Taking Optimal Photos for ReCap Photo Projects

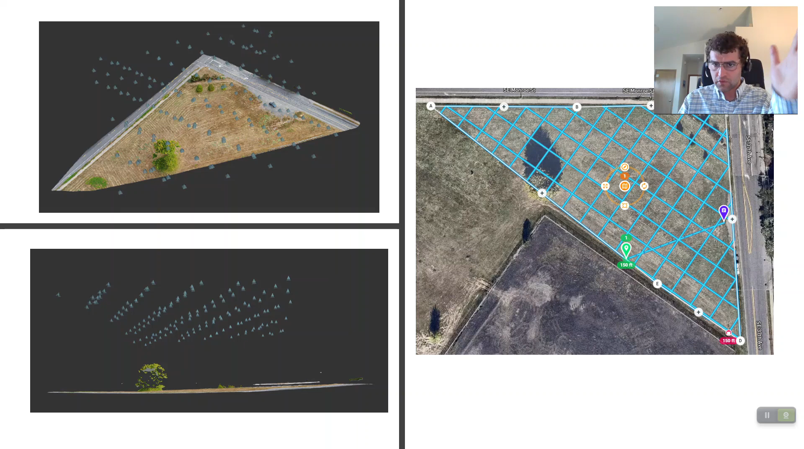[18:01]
We get those nice corn rows based on what our mission was. One other thing, as I alluded to earlier.